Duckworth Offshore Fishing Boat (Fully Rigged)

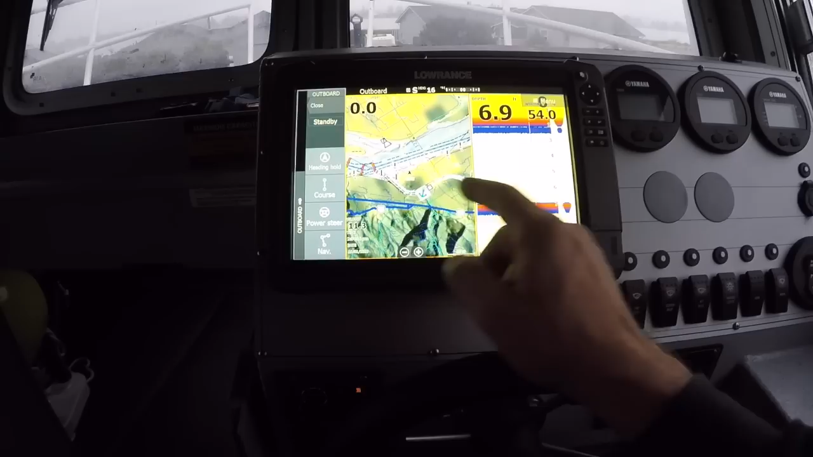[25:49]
autopilot will either hold my heading going straight
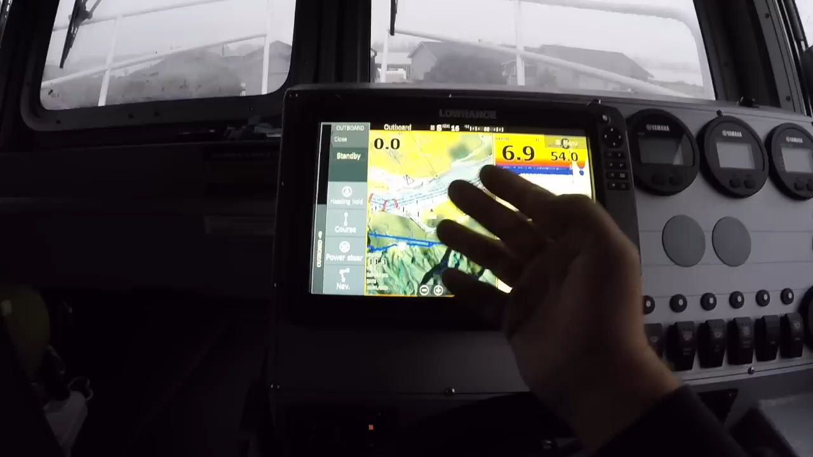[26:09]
I'm not on the water and I don't want this to kick on or anything so I'm not gonna put anything or touch too much but
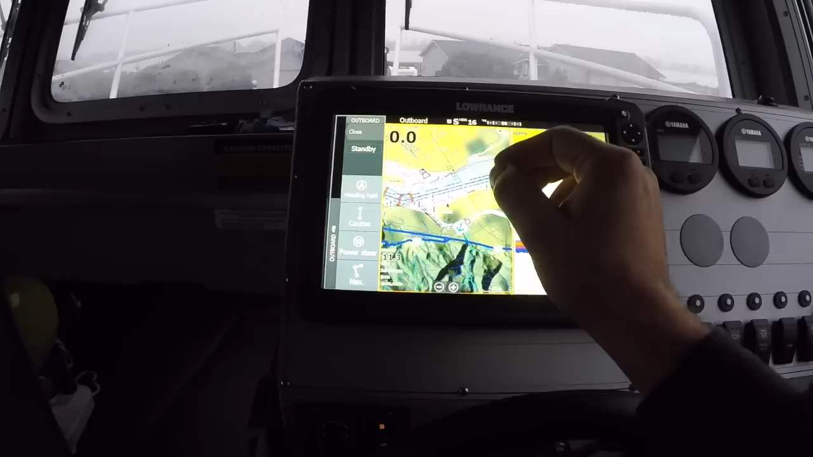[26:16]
from the water I can actually put waypoints and dots and say the course that I want this to
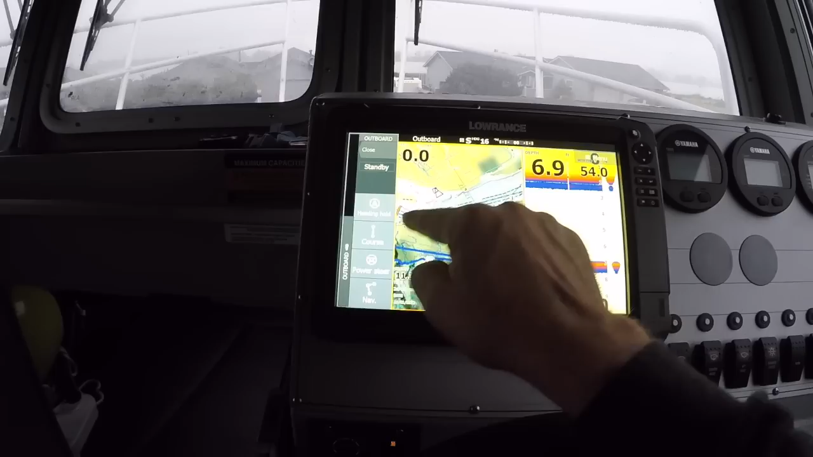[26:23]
follow that autopilot will take me where I need to go so
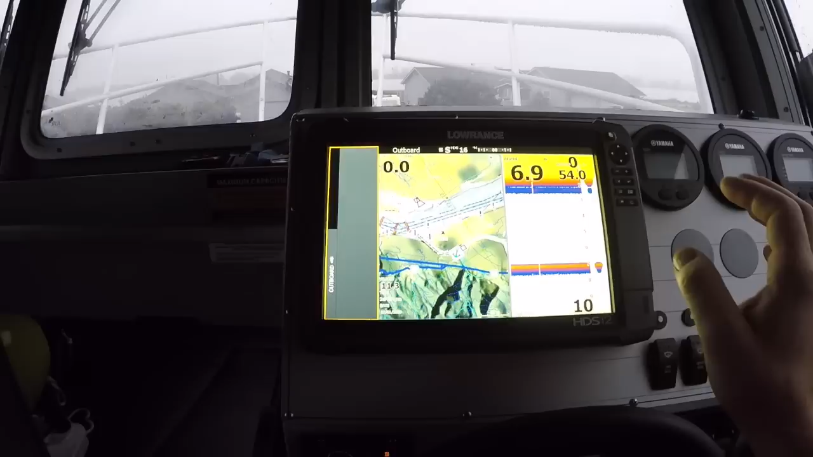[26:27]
it's pretty cool feature so I went with the Lowrance HDS 12 Gen 3 when I bought that